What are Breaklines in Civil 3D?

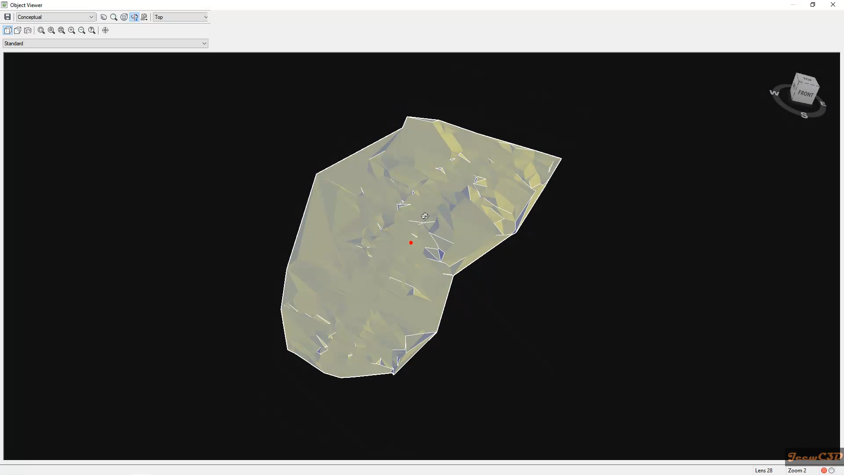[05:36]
You can see there is some kind of a road formation in the middle.
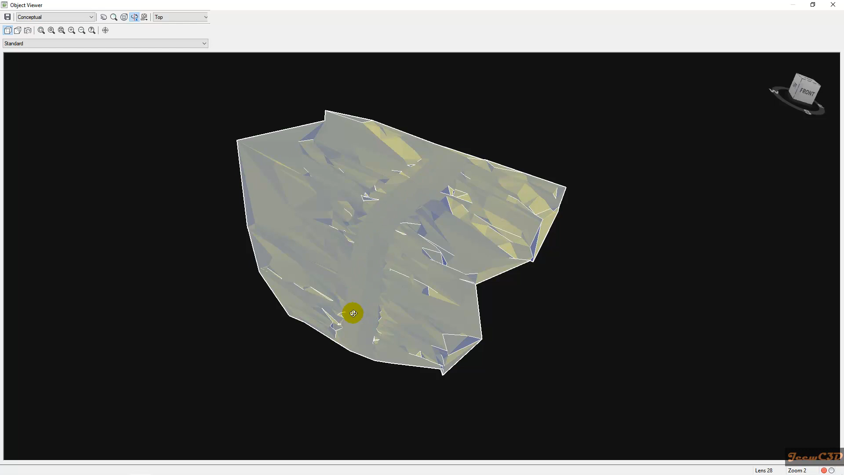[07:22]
So now you can see a very clear row in the middle of the surface. Because we added break lines. So that is the definition or that is the use of break lines in civil 3D.